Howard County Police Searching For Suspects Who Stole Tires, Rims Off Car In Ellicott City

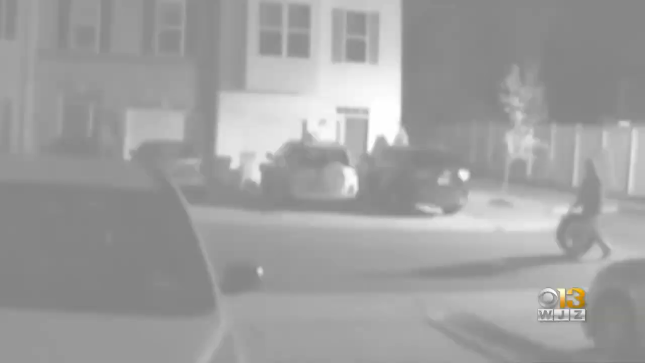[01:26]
A SIMILAR SITUATION IN ANA AROUNDO COUNTY WHERE THIEVES WERE CAUGHT ON CAMERA EARLIER THIS YEAR, ROLLING TIRES DOWN THE ROAD.